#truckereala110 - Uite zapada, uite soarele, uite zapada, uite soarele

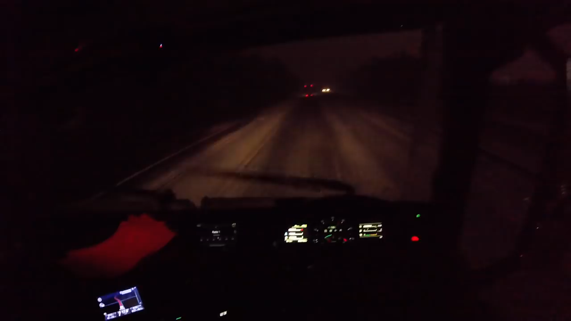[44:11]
Iadul alb, frate Fix aici lângă casă Mergem așa ușor, cam cu un 45 de mile, nu merge mai tare Nici nu prea e trafic Să așează zăpada asta foarte repede Bine că l-am păsta în față, merg după el Au niște mașini, alea mergeau cu 20 de mile, nici nu se mai văd în spate
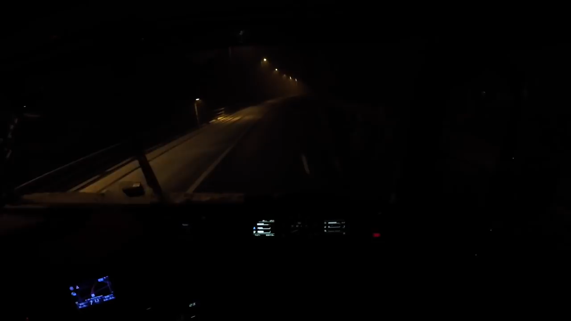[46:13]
Băi, cam așa ninge la 30 km de garaj Deci dacă o ține așa toată noaptea, să moară măsa dacă nu, nu e dimineanță, nu mai pleacă nicio mașin din garaj
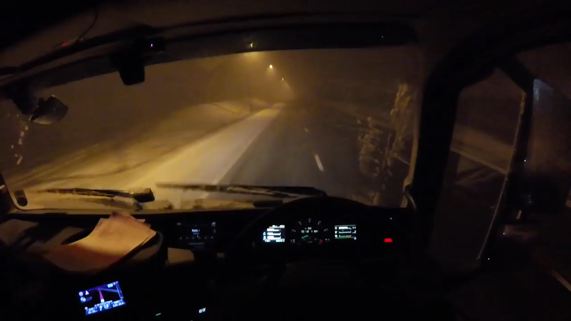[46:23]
Băi, încercăm să mergem cu foarte mare atenție, nici nu prea e nimeni pe stradă Nici nu prea e vizibilitate Aha, să văd niște stopuri în față Deocamdată văd că nu prea s-a pus pe drum, ceea ce e foarte bine că mai vedem și noi benzile
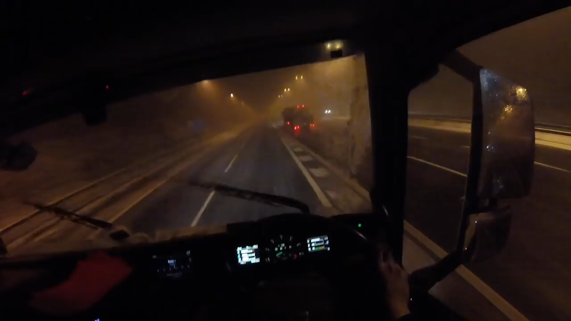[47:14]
Dar în față e beznă și dacă e și acoperită șesua de zăpadă, nu prea e trafic la ora asta, nu prea o să mai vezi pe unde trebuie să mergi Și va fi din ce în ce mai greu Dar, două morții măs, e o zăpădică mică Nu e nici la Polu Nord Aia așa să-l lăsăm ușor pe coborârea asta, că ne trezim cu vreunul înfrânat sau cine știe ce și ne ducem buluc peste el